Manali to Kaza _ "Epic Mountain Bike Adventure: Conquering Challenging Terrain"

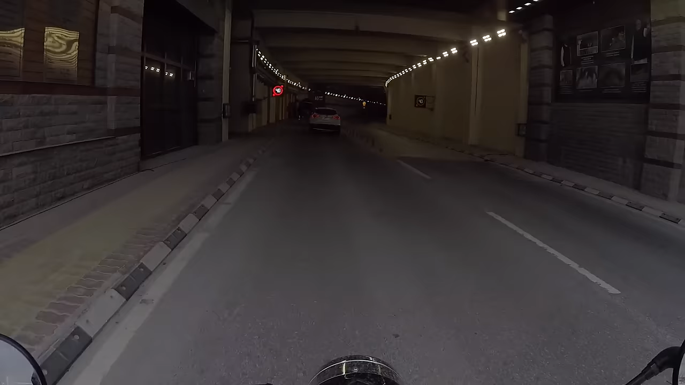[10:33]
यहां से अटल टनल शुरुवात होती है और ठीक 10 किलोमीटर आपको इसी टनल के अंदर-अंदर चलना